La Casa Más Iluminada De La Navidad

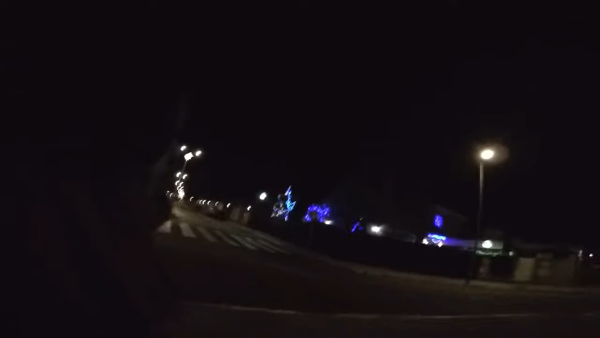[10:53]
No está tan iluminada como la del doctor Golán y su esposa, pero bueno, pero está iluminada y es una chulada.
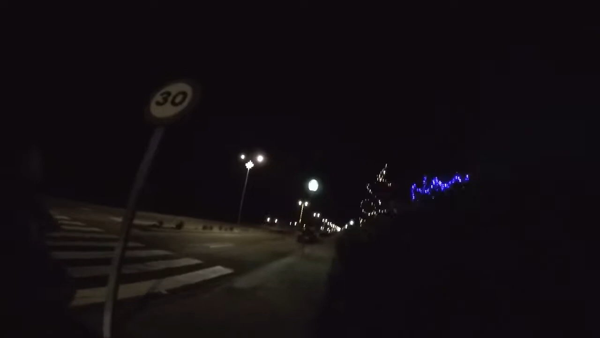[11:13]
Aquí tenéis la otra parte, o sea, los árboles de por aquí.